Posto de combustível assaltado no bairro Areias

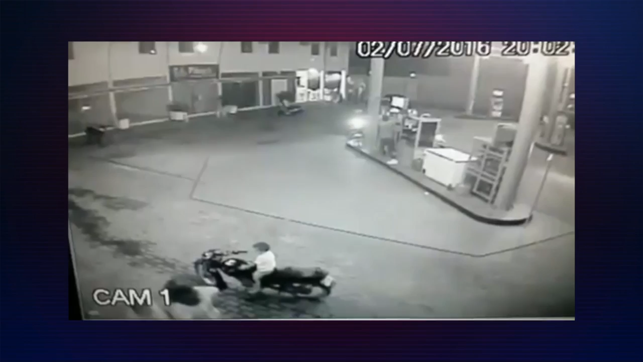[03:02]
Como você pode observar nas imagens de segurança, os elementos estão agindo com muita violência contra os funcionários do posto. Uma criança está a poucos metros do local onde está acontecendo toda a ação criminosa.